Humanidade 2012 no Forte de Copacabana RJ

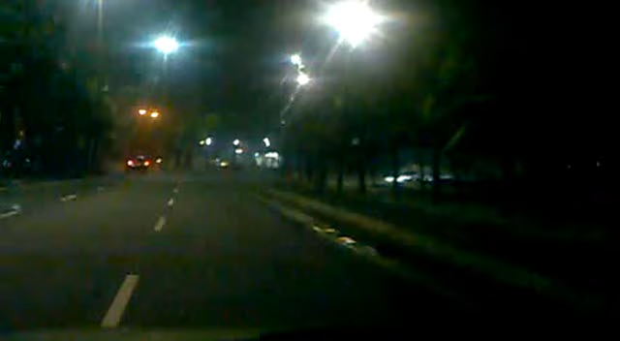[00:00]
Pessoal, eu tô saindo aqui no final de Ipanema, tô acabando de entrar agora no Arpoador, tá?
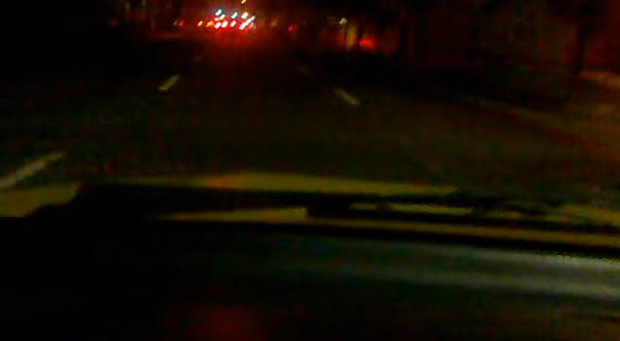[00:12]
Aqui é a rua Francisco Otaviano. Vamos conferir como é que tá a fila pra entrar na exposição do Forte Copacabana. Vamos ver como é que tá. Eu passei ainda há pouco, tava pra lá daqui. Agora tá começando aqui, ó.